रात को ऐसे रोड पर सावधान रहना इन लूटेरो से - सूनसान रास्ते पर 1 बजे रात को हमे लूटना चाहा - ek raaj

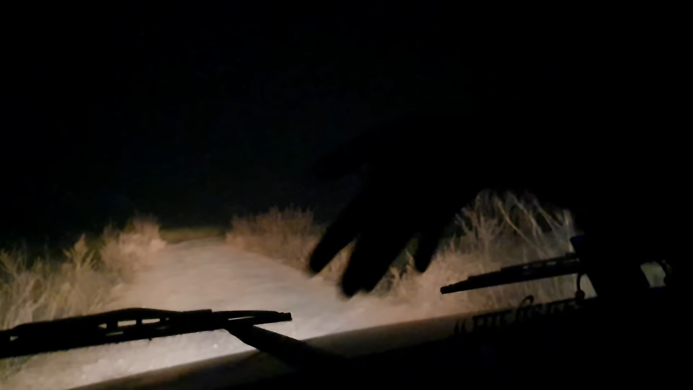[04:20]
अधियर दीली और अज़ रहा है यार तो रोक रहा है यह जो हम है यह भपन बद्रों में लिट लिए छकार नाची यह दुखो तेक लागे हुन्तिया से लगता है कि यह लोग को थे, हम लोग ओओ धे, हो कित है।
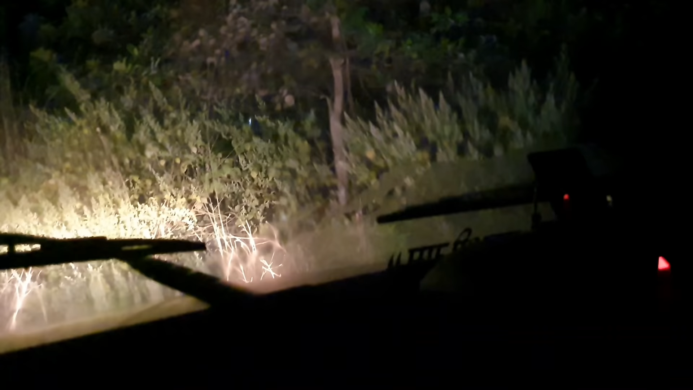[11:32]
कोई पिछे गड़ी आ रही है बंद पर समुद्ध लोग समध नहीं पाएंगे कहा गया लोग गड़ी दंबन गड़ी हमके